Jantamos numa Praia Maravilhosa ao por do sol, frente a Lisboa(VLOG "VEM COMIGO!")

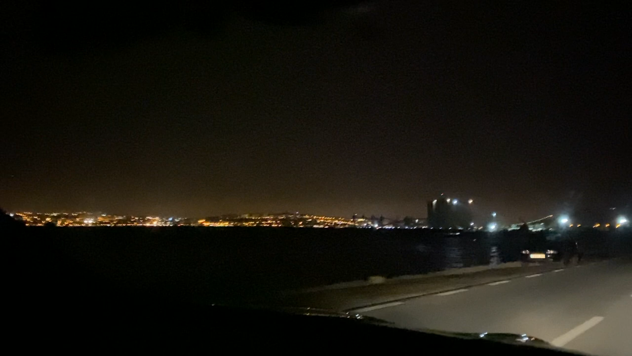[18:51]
Rio Tejo, maravilhoso, incrível. E lá ao fundo, iluminada, a nossa Lisboa.